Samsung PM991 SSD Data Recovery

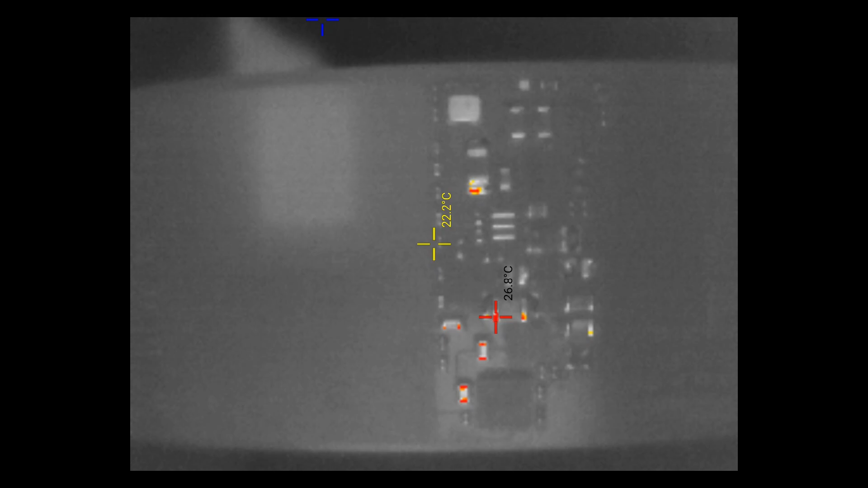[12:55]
these circuits are all fine so I've got another PM 991 here
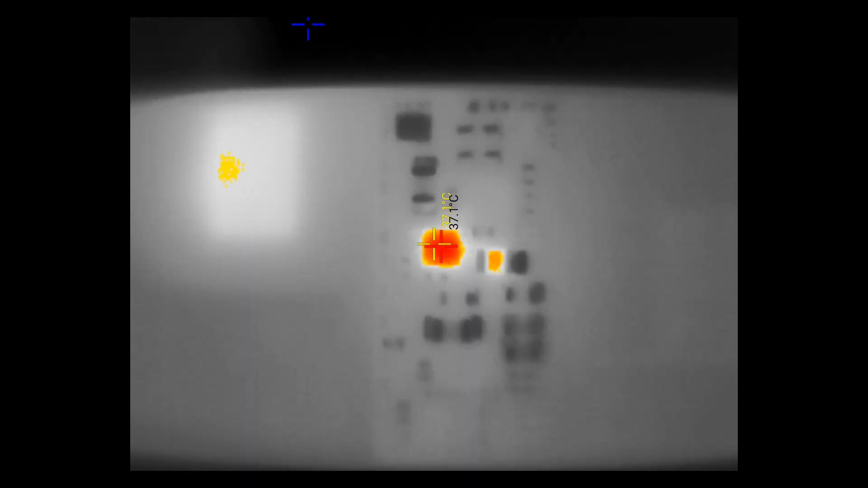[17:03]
So yes, different chip, same problem.
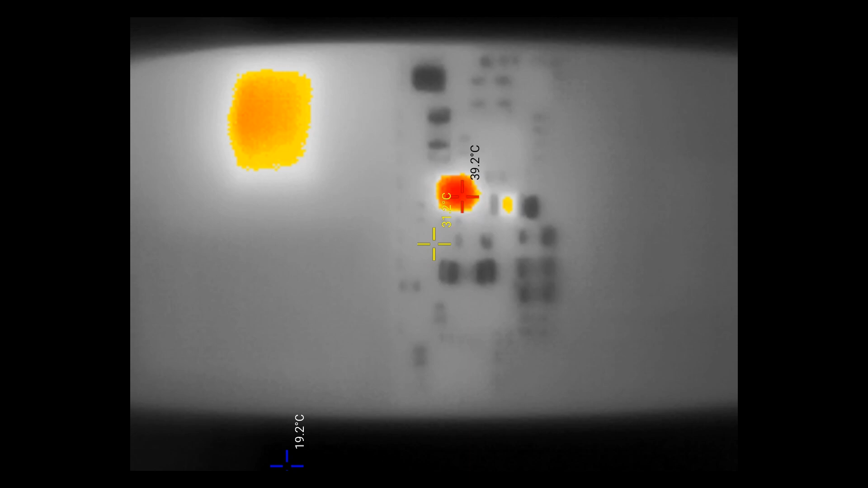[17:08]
On screen: min 19.2°C
I've swapped the chip around and it's heating up just like the original chip was heating up and you can see the CPU to the
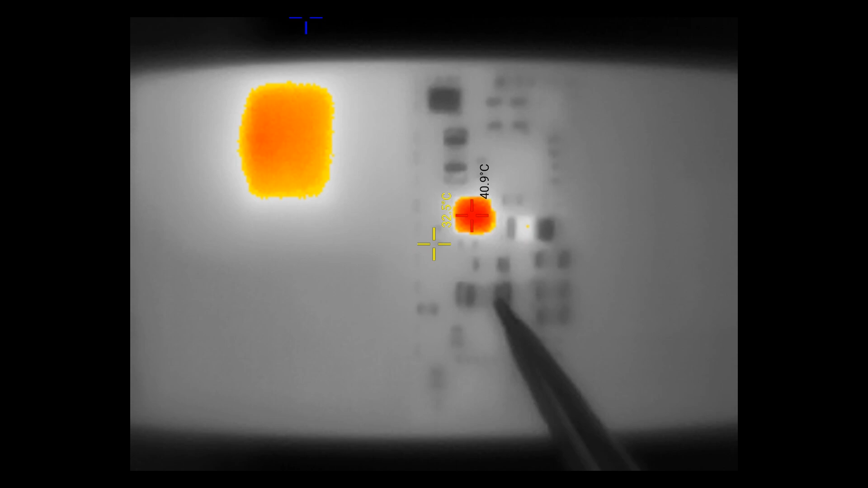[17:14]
left is heating up and that's the same circuit.